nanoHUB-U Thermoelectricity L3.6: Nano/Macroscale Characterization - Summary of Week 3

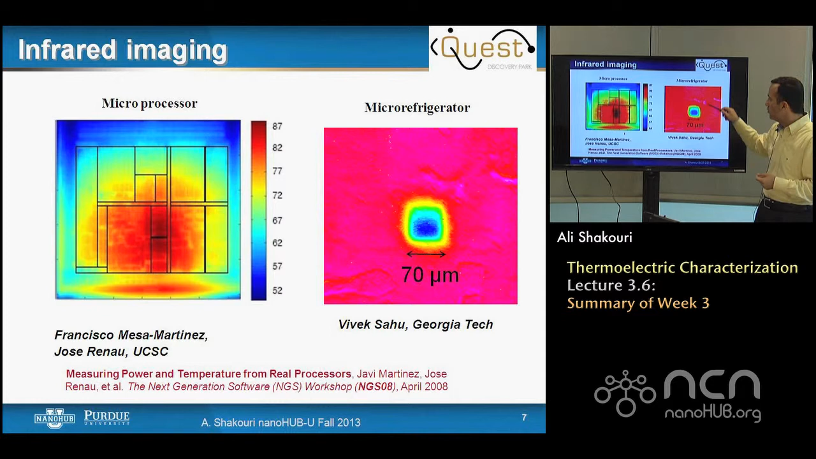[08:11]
A key issue with infrared is you need a material with good emissivity, and often metals are shiny, they are not a good emissive material, and many of the semiconductors we know are transparent at long wavelength IR, so you need to coat it with a black coating and so on. So it's not perfectly non-contact, but it still works if you have big objects. How can you go to a non-contact technique of a smaller object?